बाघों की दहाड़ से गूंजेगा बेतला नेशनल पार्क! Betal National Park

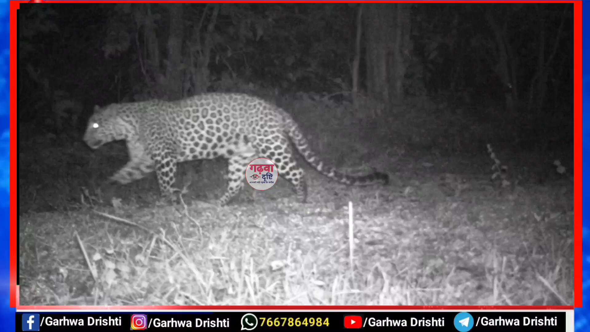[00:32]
ड्रैब कैमरे में करीब 200 तेंदुय होने की पूष्टी PTR छेत्र में हो रही है, PTR में एक बाग की उपस्थिती है, चार अस्थानों पर बाग के पग मार्क मिले है,